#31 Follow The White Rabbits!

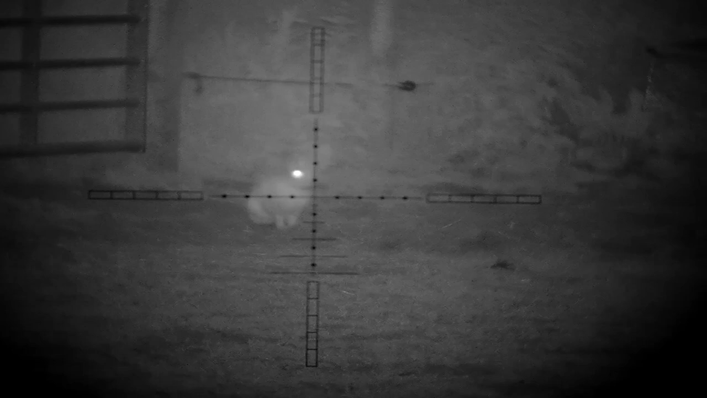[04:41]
it was just I could see it easily in the dark like I said
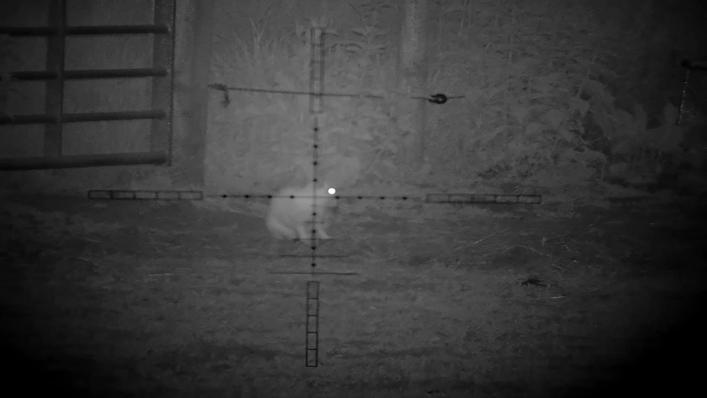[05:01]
shooting sticks just look around and there it was don't know where it came from so just line up on him and down he goes just take him just bit of a kicking and it's
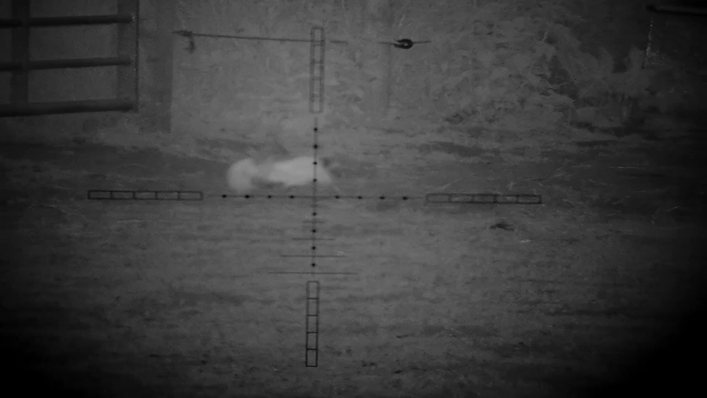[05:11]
all over my problem nice clean kill
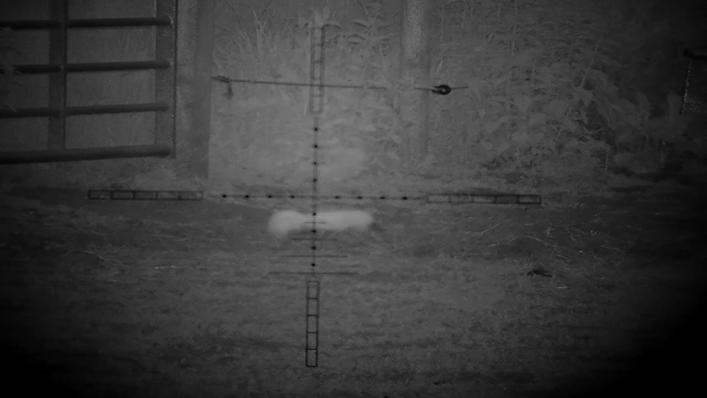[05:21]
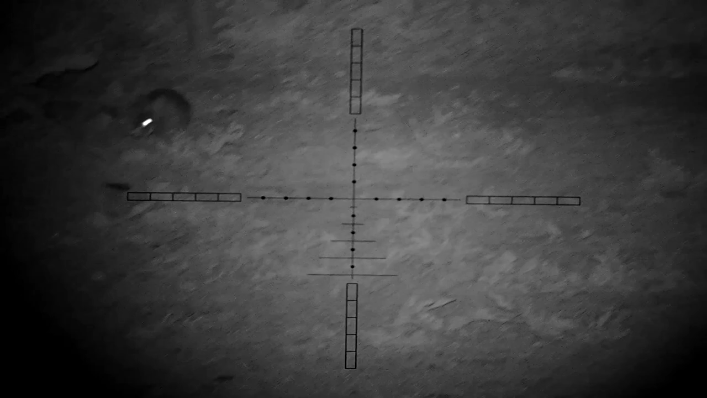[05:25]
and the next one comes out opposite me I think the Warren's in that hedge line and just under that where that fence is at the back so I'm just squeaking him now just trying to get him to sit up he's about
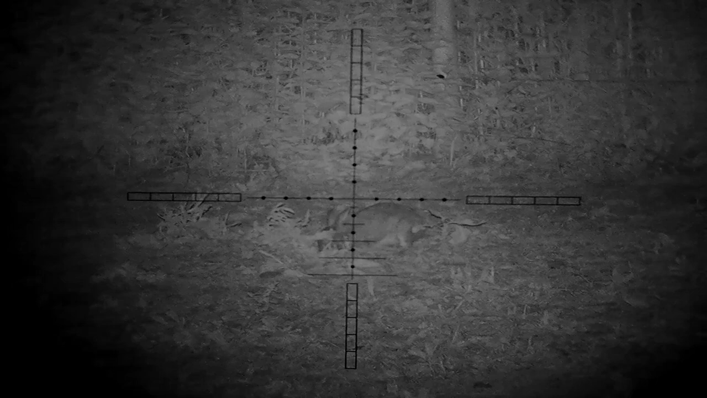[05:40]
25 yards away something like that the hedge lines just just over 30 yards away so it's about 27 yards
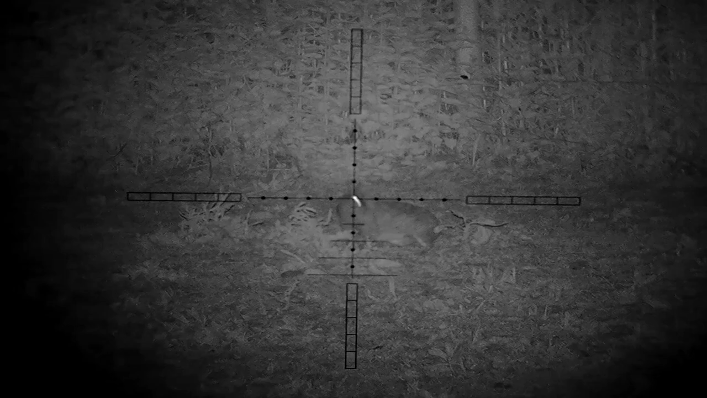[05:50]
and then decides to come running in clearly didn't know I was there at all
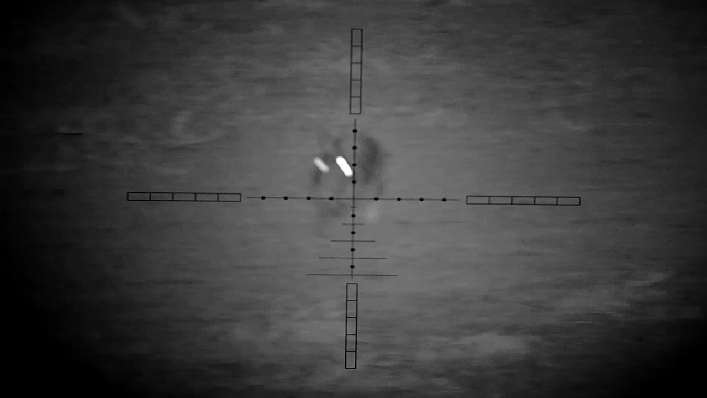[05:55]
but probably struggling to find a bit of grass because the horses have absolutely mowed
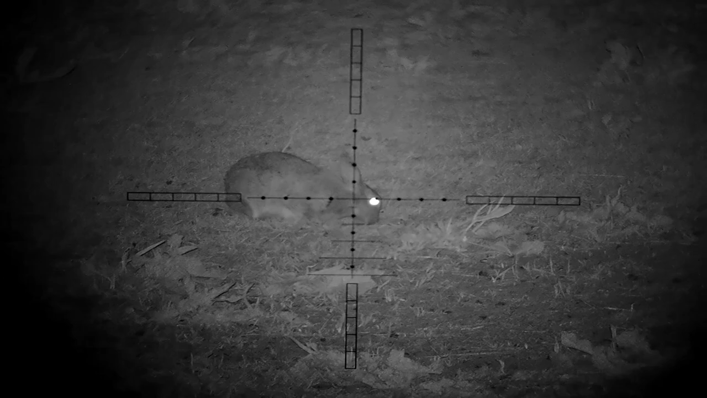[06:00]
it down to nothing so just scratching for a bit of grass and then just need them to sit still a sec
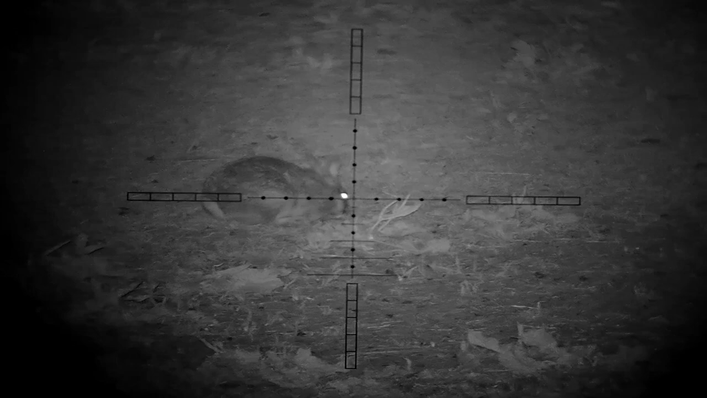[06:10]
and there we go it's all over a bit of twitching and
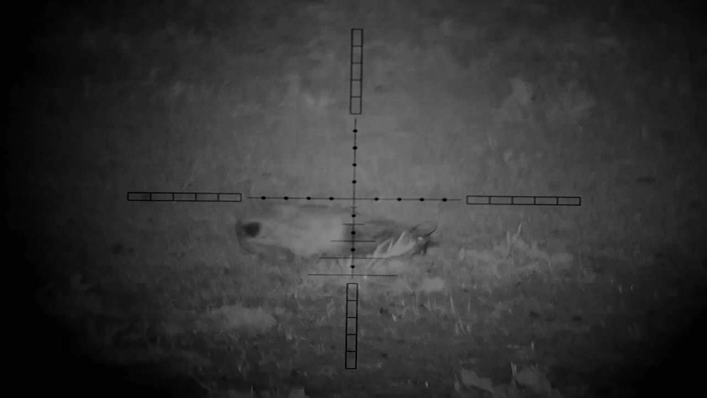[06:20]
that's it so that's five from that permission two from last night
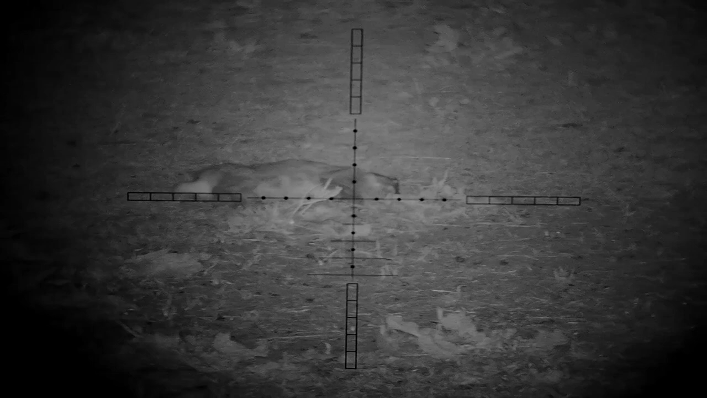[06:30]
three from the summer and there they are that's the